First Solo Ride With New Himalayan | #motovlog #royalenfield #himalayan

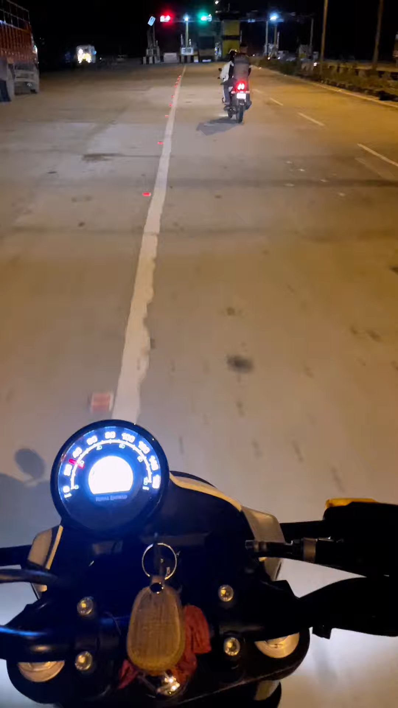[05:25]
ये है पहली टूल गेट कि मैं वहाँ से निकलता हूँ. नामदिन से ड्राइवर से जगह दिखी थी और किस गया अभी सुनसान रोड का.
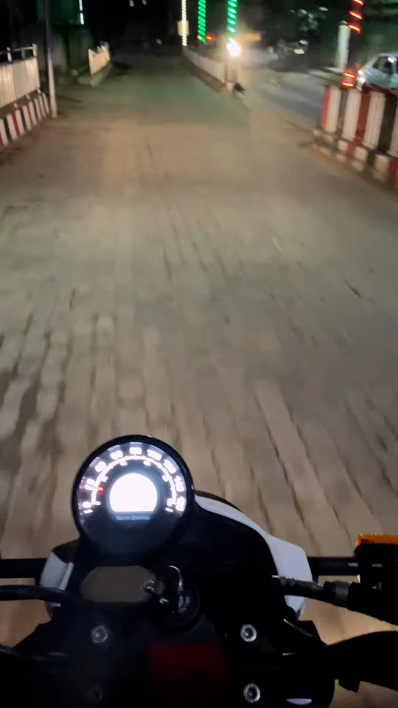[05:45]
तो फाइनली गाइस डिफू पहुंच गया एंड 7:30 राइट नाउ.
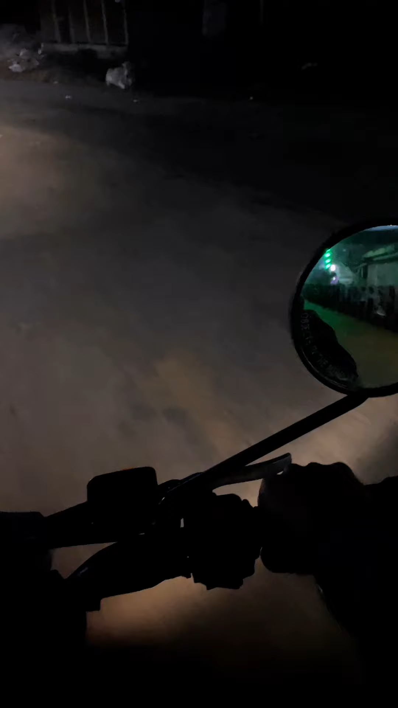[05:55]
सो ये जाएगा होटल पे. होटल एक्चुअली एडवांस ही बुक करके रख दिया मैंने, सिर्फ जाके चेक इन करना है अभी. काफ़ी ठंड लग रहा है गाइस अभी. कल करेंगे सर्विसिंग, मिलते हैं कल गाइस.